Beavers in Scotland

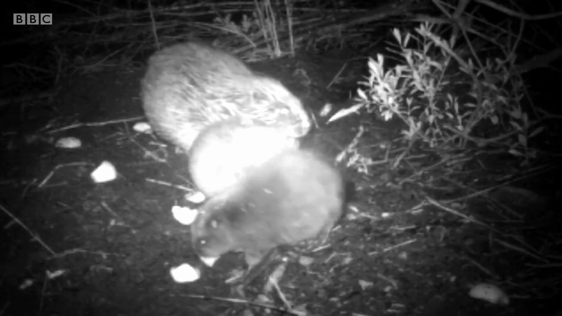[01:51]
Ollie's shots of the beaver kits indicate that the population here is a healthy one, and her camera traps have captured some footage of the adults hard at work.